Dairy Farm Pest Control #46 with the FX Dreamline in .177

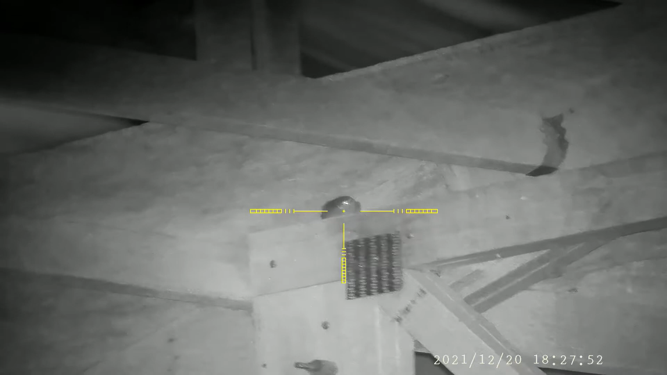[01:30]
again this is a nighttime shoot and uh starting out i got that
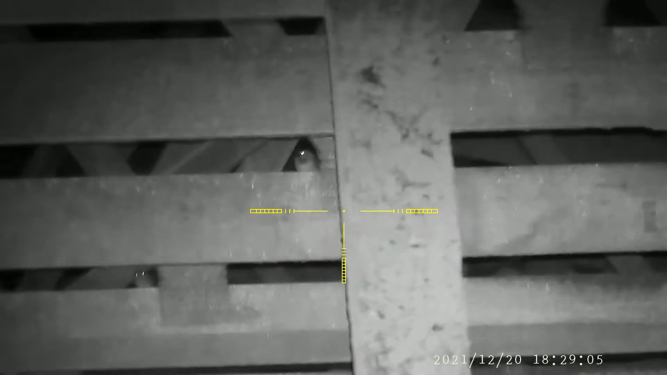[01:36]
sparrow most of these are all sparrows um that's what uh i think he usually has in this parlor
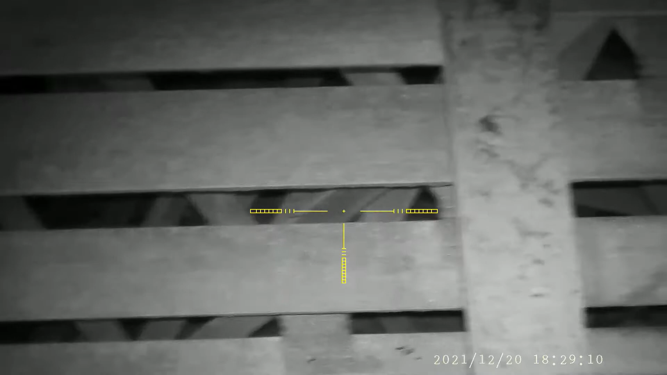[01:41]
so setting up on these guys and i say well i'll take the far one first in case the near one won't fly and i'll be darned if that didn't work so your guy did not fly away
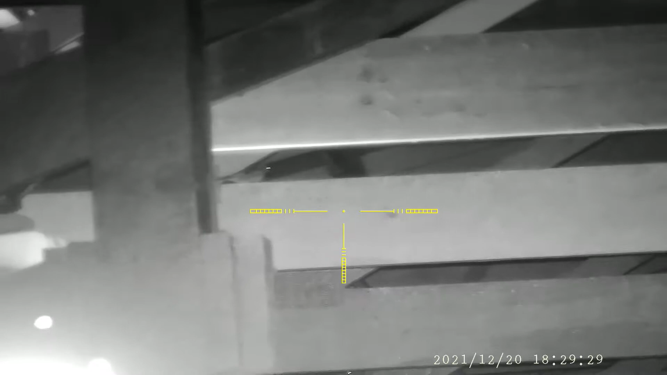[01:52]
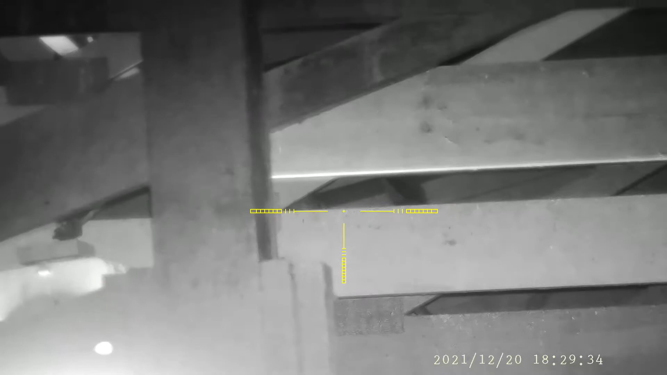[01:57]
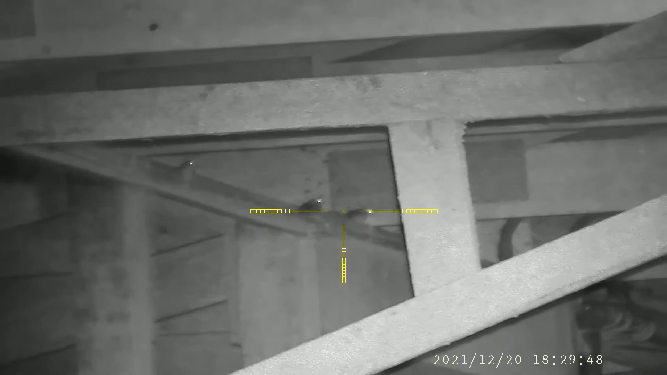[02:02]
see these guys these are uh probably i want to say 25 30 yard shots uh the bulk of these and i'm shooting the uh hnn terminators
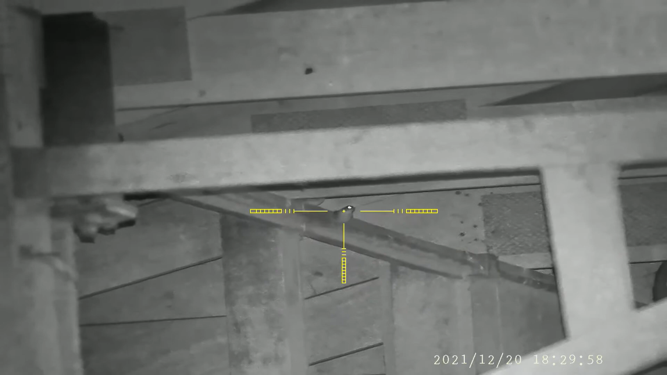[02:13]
which are really really accurate out of this gun it's amazing how accurate they are
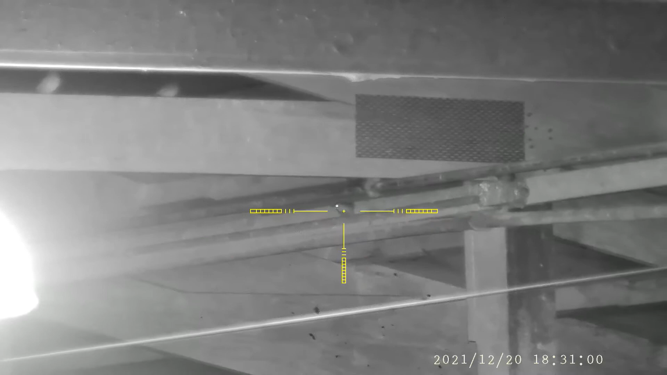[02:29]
and again they just keep flying back and forth over the parlor but uh when they set up then it's like okay can i get a bunch of these at once or what's going to happen here so set
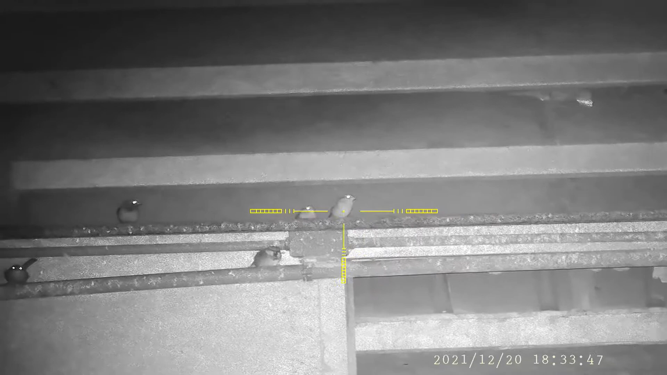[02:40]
up on this guy and most of them fly away then i set up on this guy and you know i swear i hit him but he doesn't really move
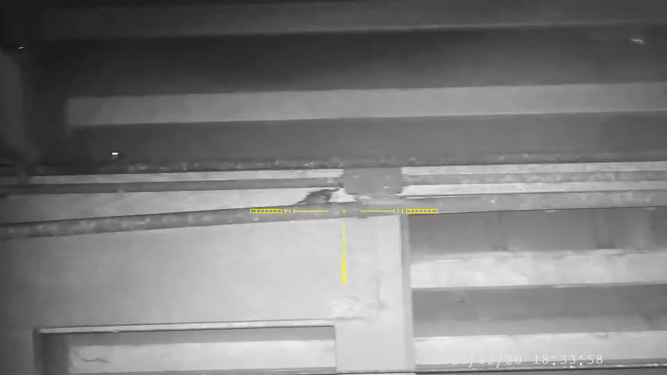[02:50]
so i'm like okay maybe i got to hit him again well i think my first shot had gotten him his
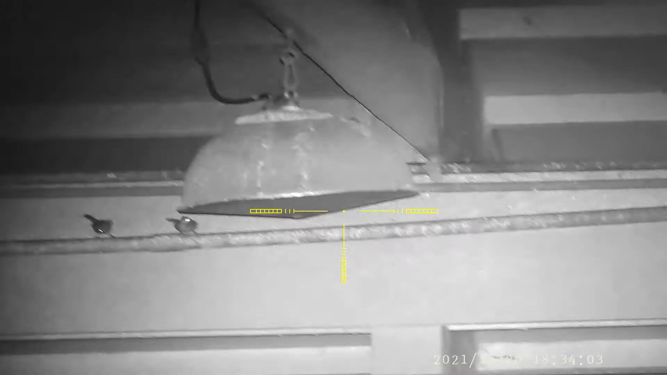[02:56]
head was starting to go down but line up on this guy and lights out for him
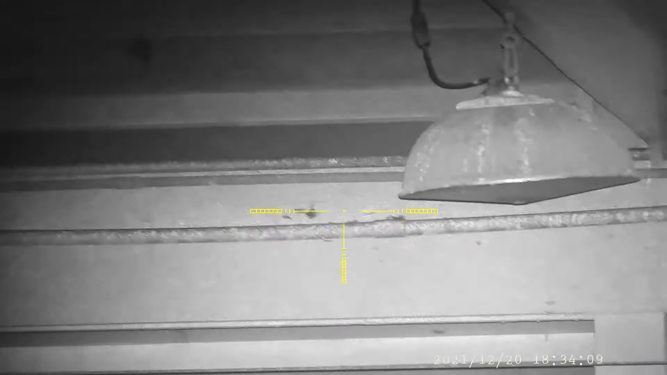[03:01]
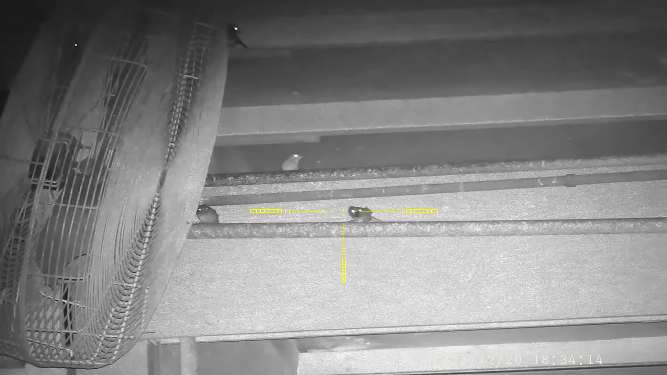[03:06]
then just keep moving to the left on the parlor as i see him
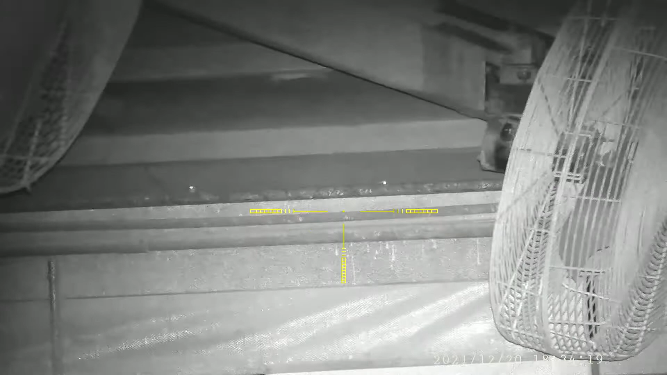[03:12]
now is there enough to hit yes there is
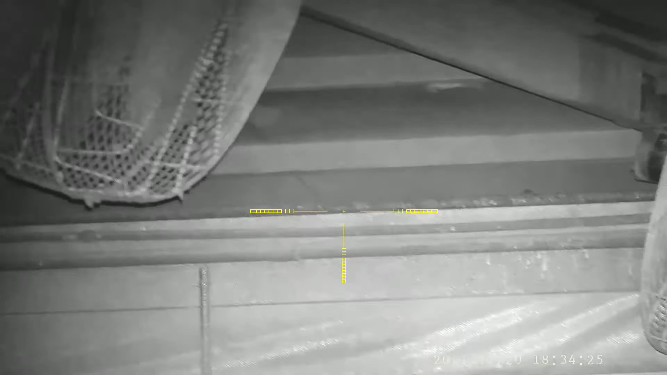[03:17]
i have a couple of shots like that where there's not much showing and those
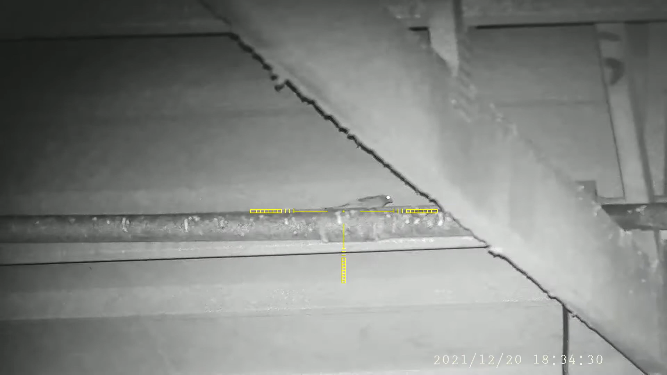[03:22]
terminators are just deadly accurate go right where i aim which i'm really happy with
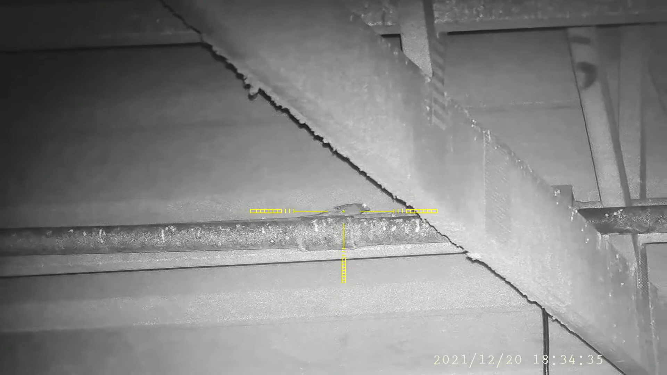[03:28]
oh how do you take care of that guy this
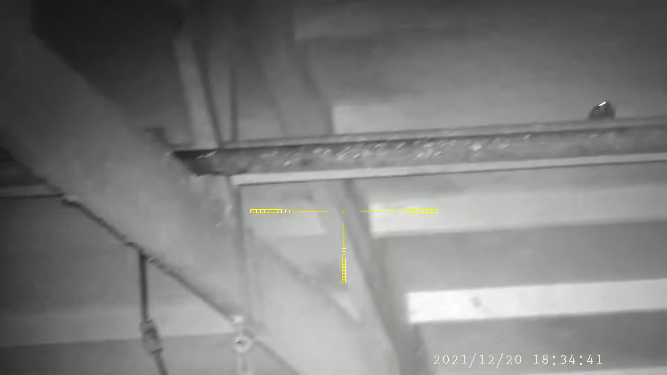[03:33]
guy flies a little bit closer to me i'm happy about that
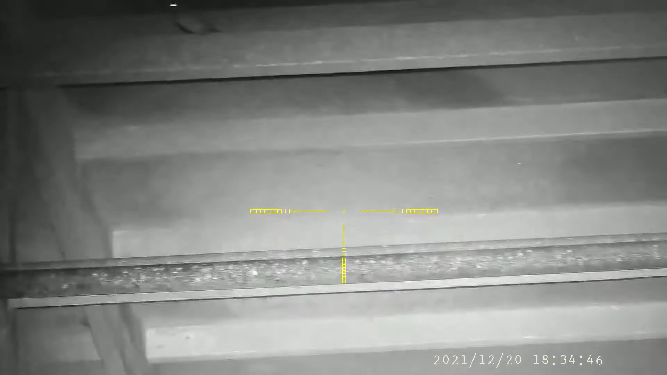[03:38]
i have no idea how i missed the one that was above it but i did
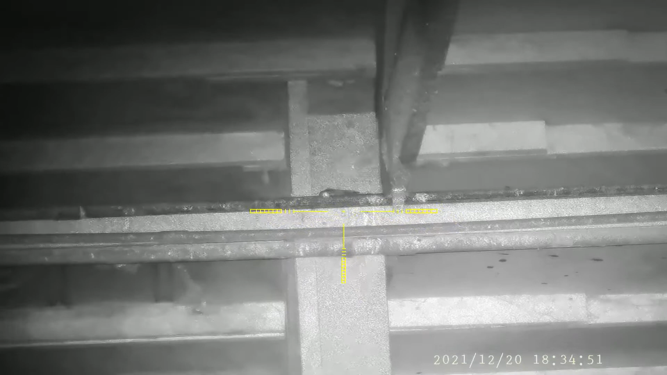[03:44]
see this is uh do i take this shot or do i not take this shot sure why not darn if i didn't get that guy
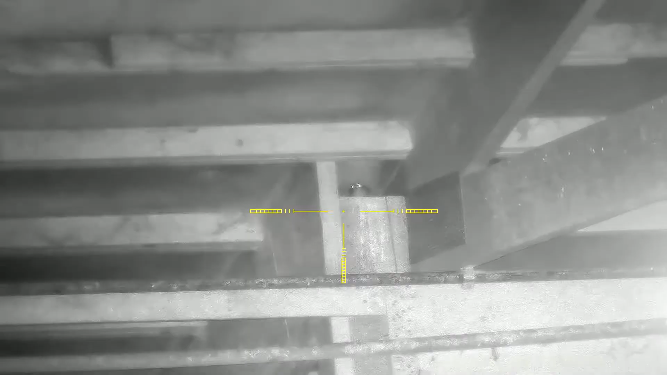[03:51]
he thinks he's uh
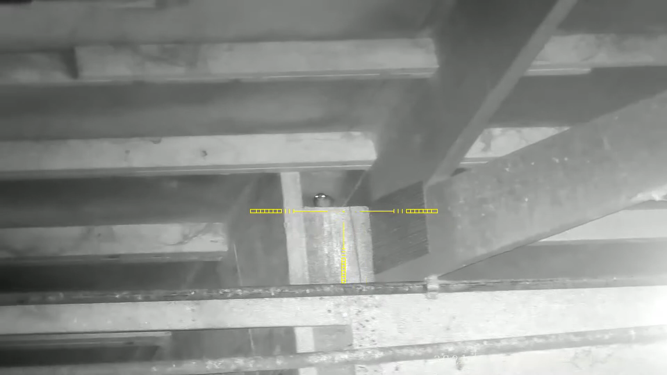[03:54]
safe up there in that little cubby hole yeah not so much
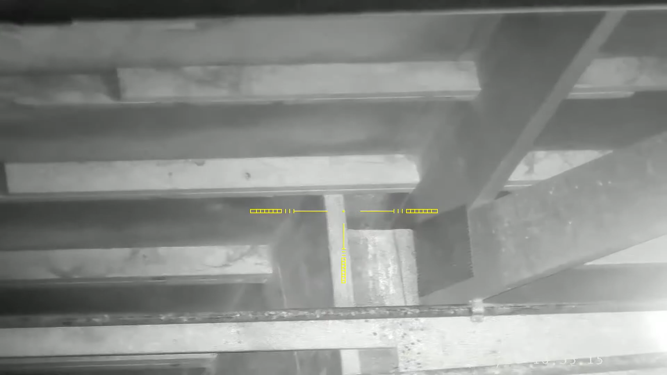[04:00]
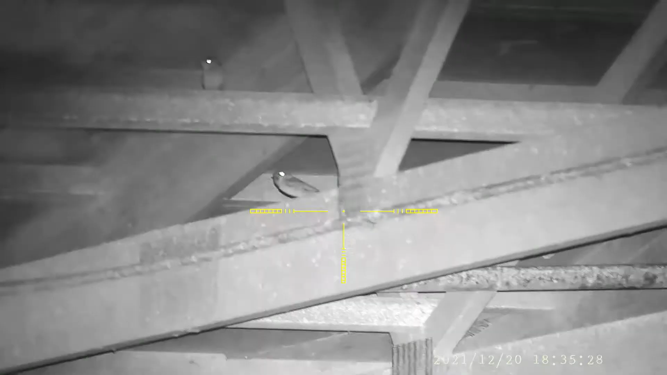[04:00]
it's about these guys and again basically they
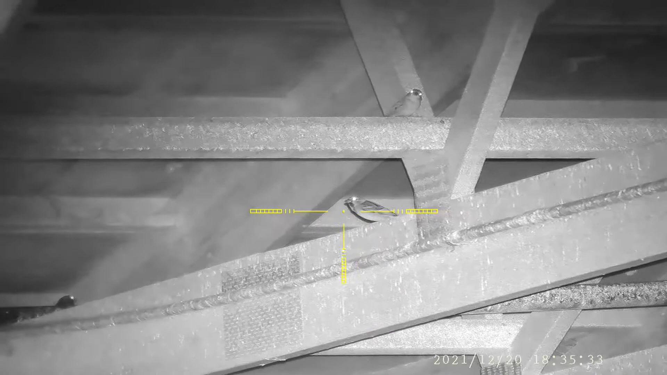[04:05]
fly from one spot to the other so usually going from right to left
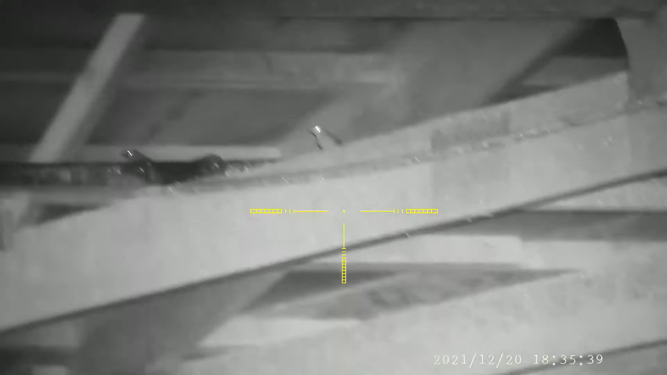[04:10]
seeing where they all go
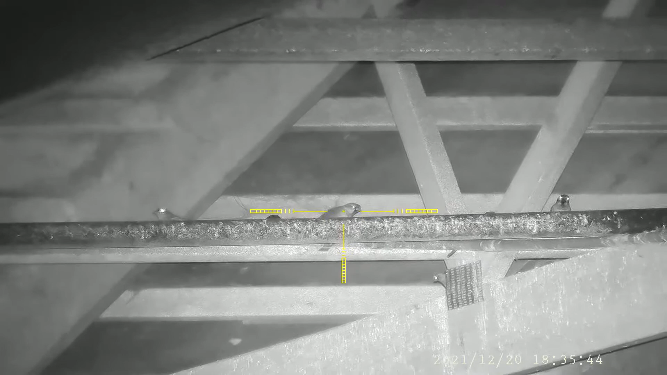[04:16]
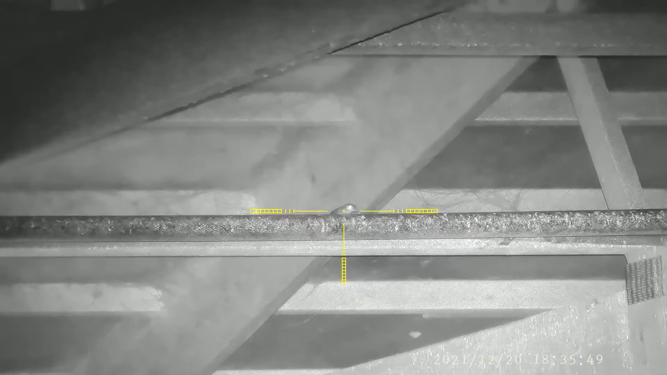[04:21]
this guy's not showing much got him as well
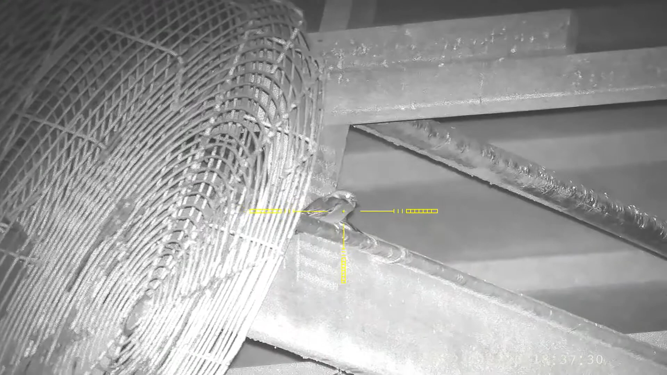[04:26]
it's probably a 10 yard shot he's nice and close